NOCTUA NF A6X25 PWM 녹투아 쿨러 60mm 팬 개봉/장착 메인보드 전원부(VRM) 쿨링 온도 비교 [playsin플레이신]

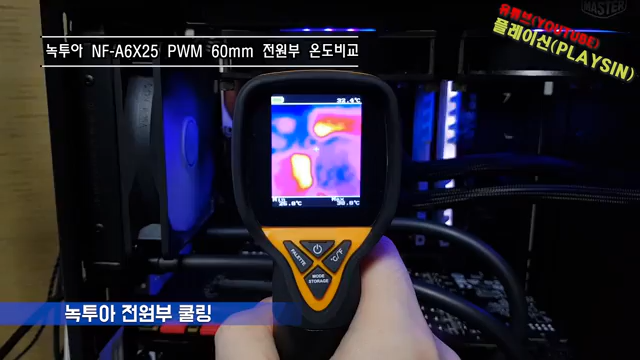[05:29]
대략 38도를 넘어가지 않고 거의 40도를 넘지 않습니다 아까 전에 50도를 넘었던 거에 비해서는 훨씬 더 거의 10도 이상 떨어지게 되죠
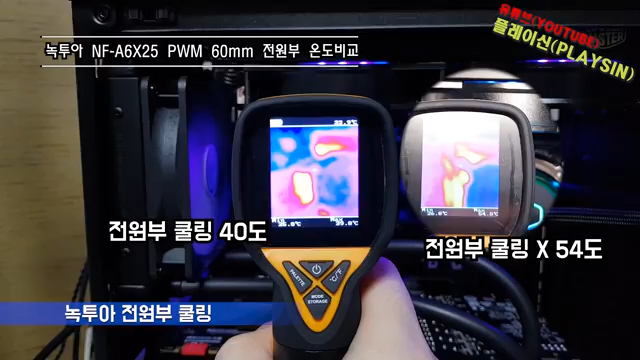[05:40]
다들 온도 1도라도 내리려고 팬을 여러 개 추가하고 더 좋은 쿨링을 하는데 60mm 팬